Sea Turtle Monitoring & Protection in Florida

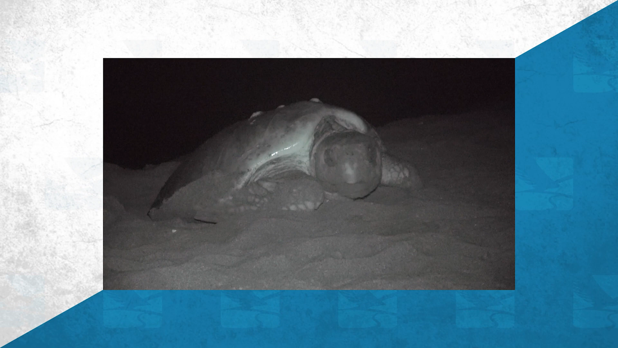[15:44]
if you're on the beach and you see one of these animals come up out of the water
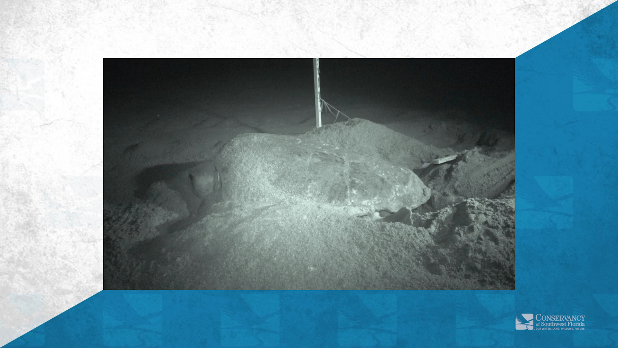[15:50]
lumber up the beach uh go through the behaviors that it does to dig the the nest they use their hind feet they never